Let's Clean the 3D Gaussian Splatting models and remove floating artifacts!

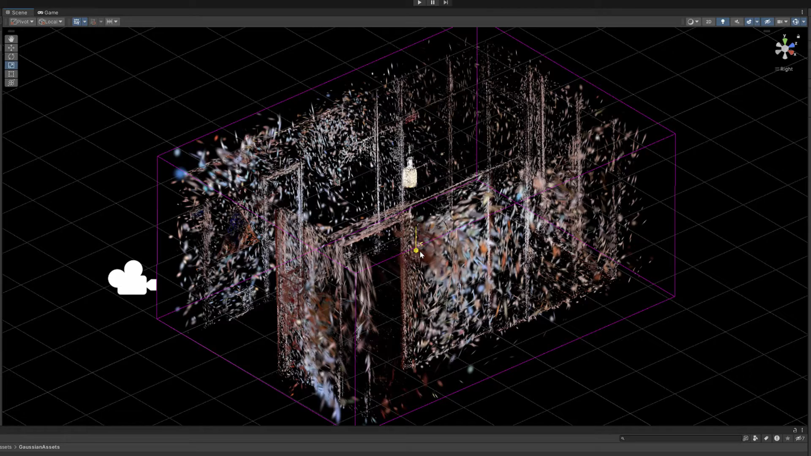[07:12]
So now when we move to the top view, we see that only the walls are visible to us.